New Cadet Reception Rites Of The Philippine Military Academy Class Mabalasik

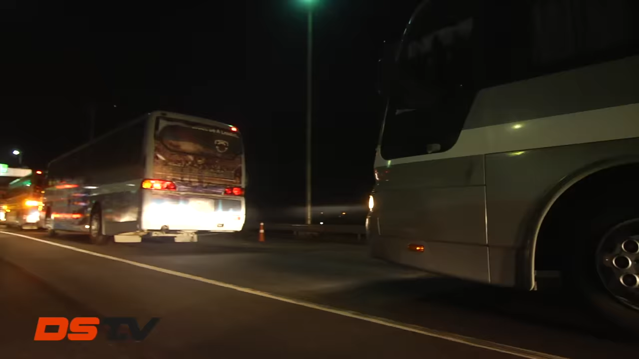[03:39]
And rolled to Fort Gregorio del Pilar in Baguio City.